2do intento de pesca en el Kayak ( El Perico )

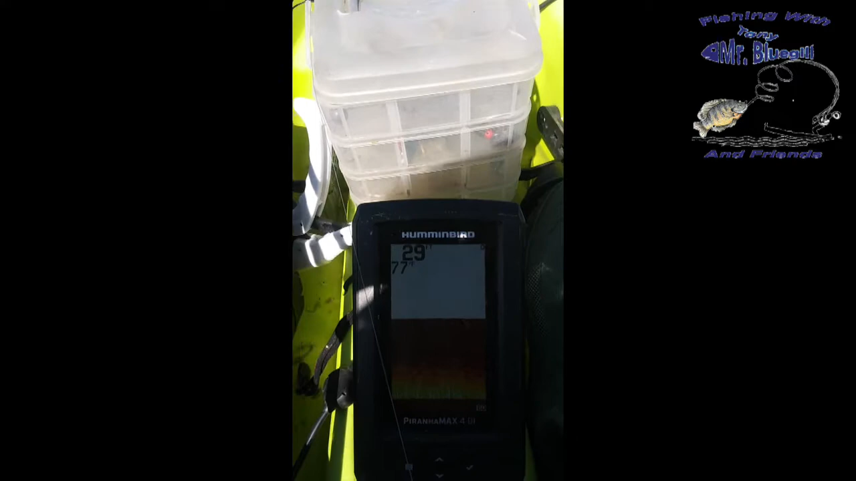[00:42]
29 pies de profundidad, el agua está a 77 grados.